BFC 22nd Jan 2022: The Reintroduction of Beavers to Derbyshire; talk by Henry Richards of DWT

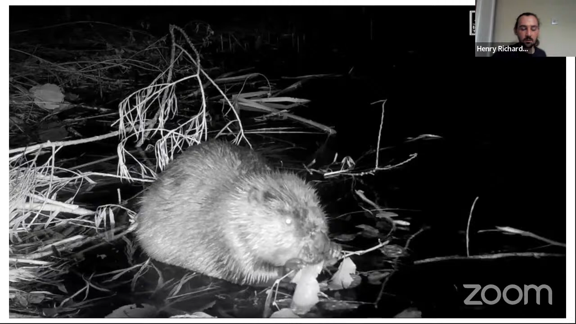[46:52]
So we've now got, like I said, multiple camera traps up at the site, and we've got volunteers who are running these camera traps and putting them out in strategic locations and then collecting them in and then going through all this, the camera videos. And this is one of the still image from that, of a beaver enjoying some, I'm not sure what tree that actually is, just from that image.